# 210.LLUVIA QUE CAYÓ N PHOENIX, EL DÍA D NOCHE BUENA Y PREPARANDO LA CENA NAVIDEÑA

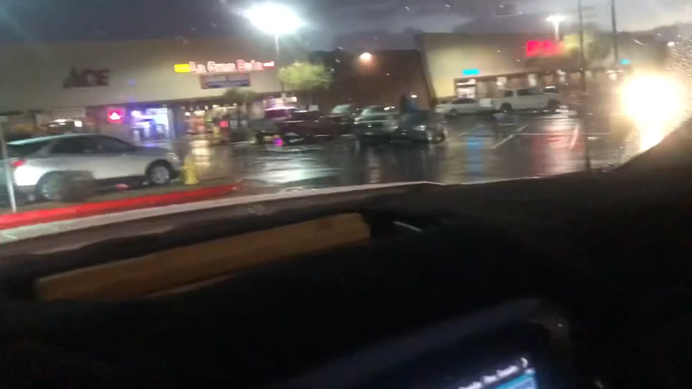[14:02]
Vamos a la casa. Ya encerrarnos, allá no salir. Porque ahorita para andar saliendo, como les digo, está muy batalloso, muy peligroso andar en la calle ahorita. Gente, vamos a pasar enfrente de la tienda esta de comida.